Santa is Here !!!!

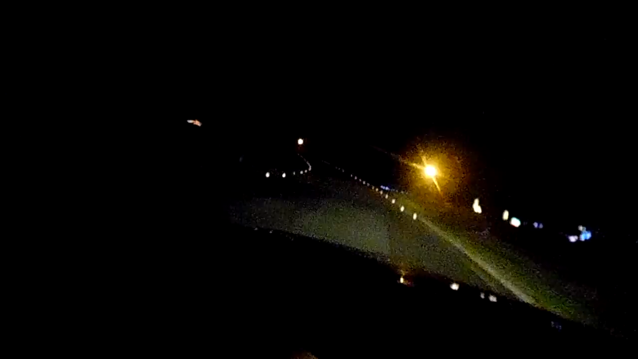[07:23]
Pretty cool that he set all these lights up. I know, how cold is sex awesome. You gotta stop for me though so I can take a real picture. Well, we'll take it to the street. Cul-de-sac. Yeah. Yeah, it's pretty cool that they do this. Stop there. I'm getting a glare from something, I don't know what.
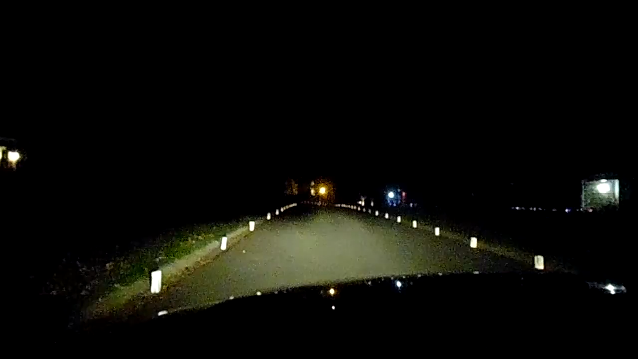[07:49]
Yeah, it's like an awful glare. Look at, I guess from being in the car, you think? I'll give it another shot. Alright guys, I'm gonna leave you guys there. Sorry about jumping around a lot.